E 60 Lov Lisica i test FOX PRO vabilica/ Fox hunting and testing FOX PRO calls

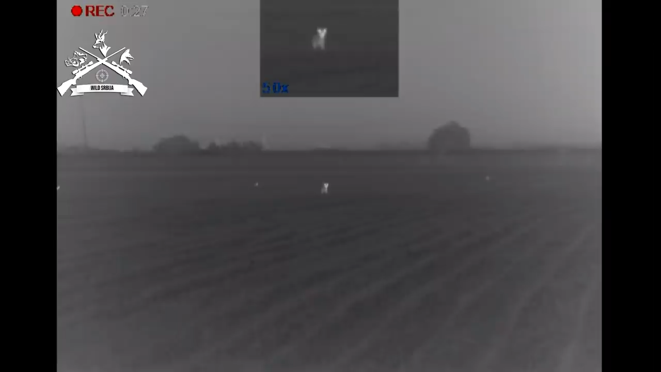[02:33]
sad je na 100, pali lampu.
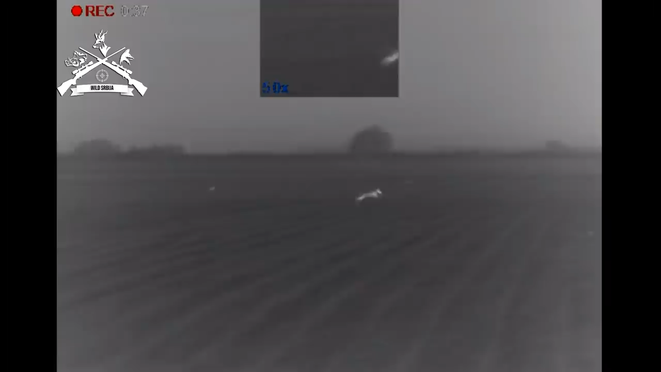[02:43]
Zustavi ga, zustavi ga. Au!
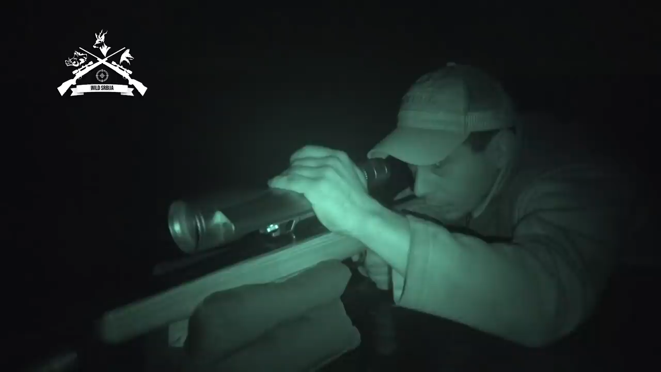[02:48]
Au!
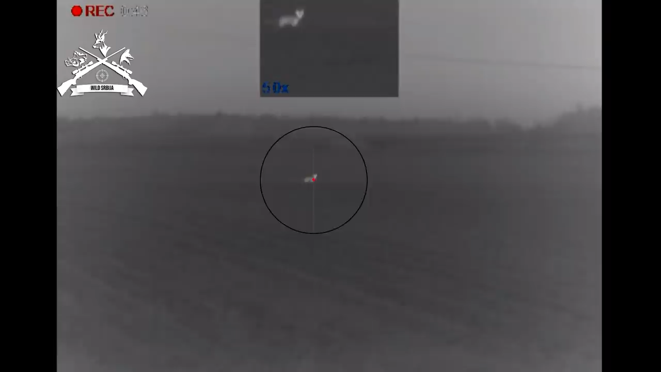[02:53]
Stav. Ostavili smo jednog lisa, sad idemo da ga pokupimo.
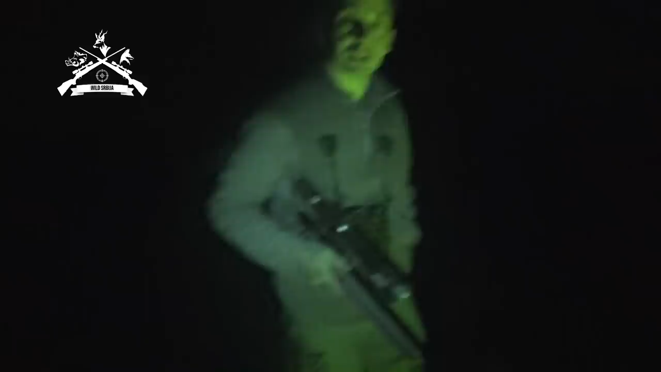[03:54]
Čestitam. Možda ga je metak pomeri? Koga? Metak. Tamo? Pa prvi kad će puca. Imao sam pogodak.
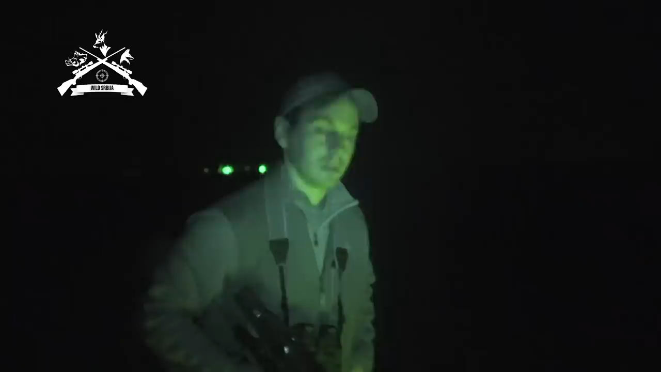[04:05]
Da, znači kad sam tu pucao drugi, tamo sam mu vidio.
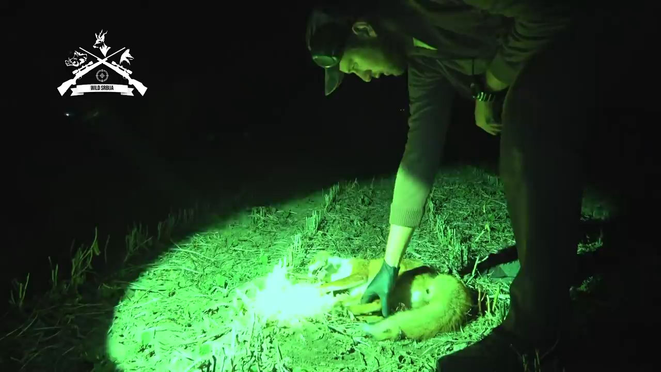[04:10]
Mislim da sam pojed lajpu, pa tako je sad. Sad vidim tu zvuk. I među baš u meni. Onda je to kako sam vidio glavu, tako sam.
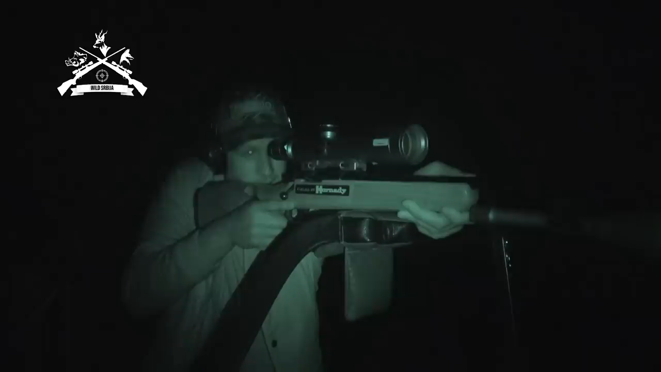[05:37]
Ustaje. Ušla po povijest. Ništa, hajmo tamo da nađemo.
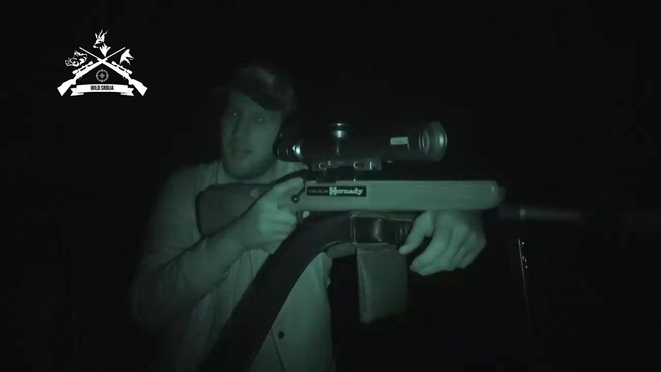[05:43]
Ovo je baš bilo srećan pogodak. A bukvalno sam stavio tačkicu na vrh grebena i sam upalio.
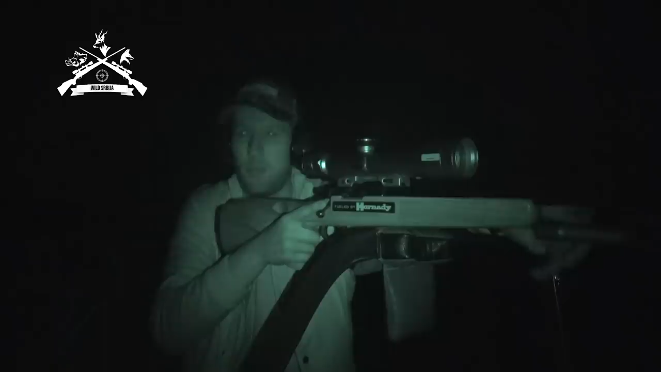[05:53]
Tu je ovaj 2-2-3 dosta daleko. Ovo da ne veruješ, posle tako upade da ustane.